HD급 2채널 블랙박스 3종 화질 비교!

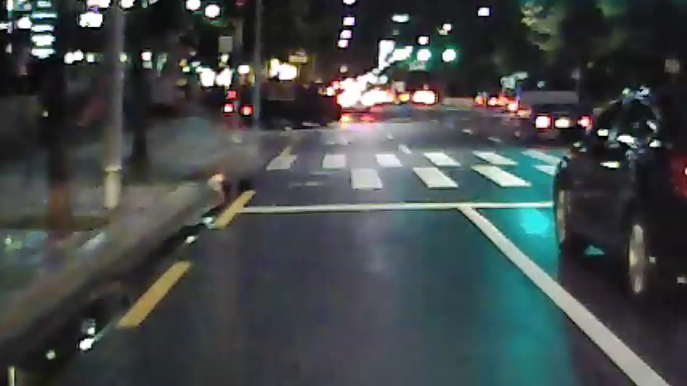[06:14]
앞차의 번호판을 비교해 보니 아이나비 블랙 G100과 현대 모비스 HDR1730이
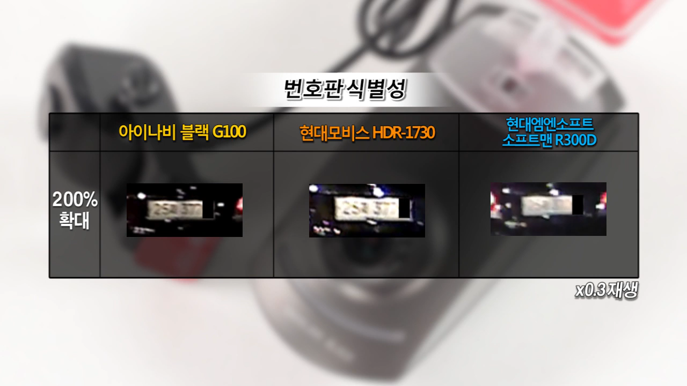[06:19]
비슷비슷한 번호판 식별성을 주간에서의 결과처럼 소프트맨 R300D는 뭉개지는 모습을 보여줬습니다
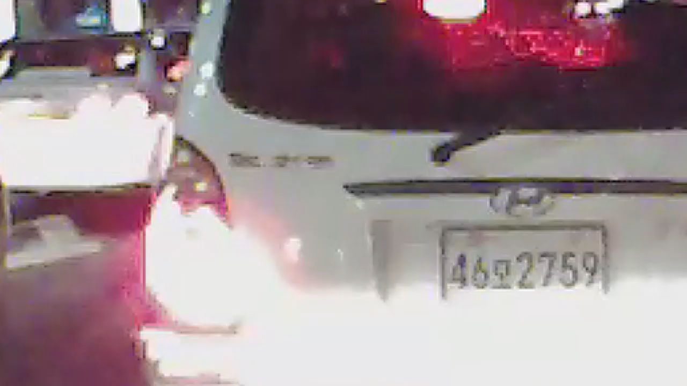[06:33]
정차 중에도 역시 이런 이런 안타깝네요